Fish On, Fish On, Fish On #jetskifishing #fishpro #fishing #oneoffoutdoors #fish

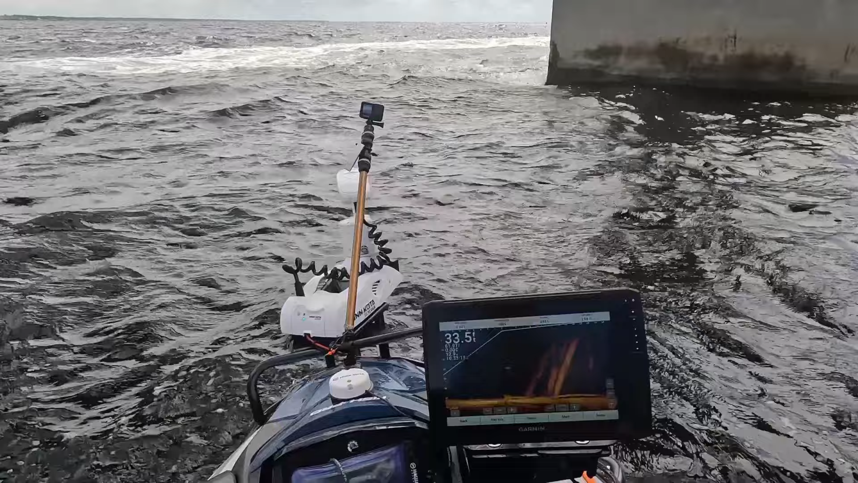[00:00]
bait, a whole bunch of them. Someone's getting ready to get hooked up. There it is.